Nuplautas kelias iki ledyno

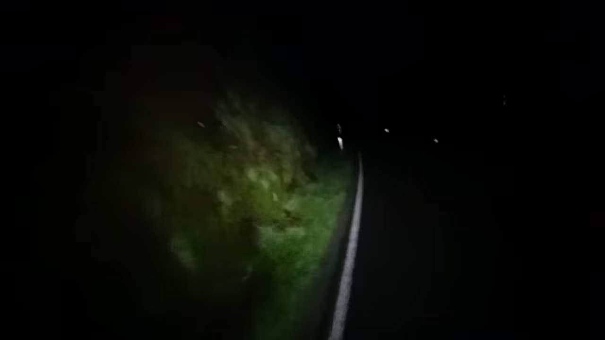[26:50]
Ten pasižiūrėjau, kaip ir turėtų būti vietelė. Nes dabar tai čia nieko. O tarp sienų varau gamtos sienų.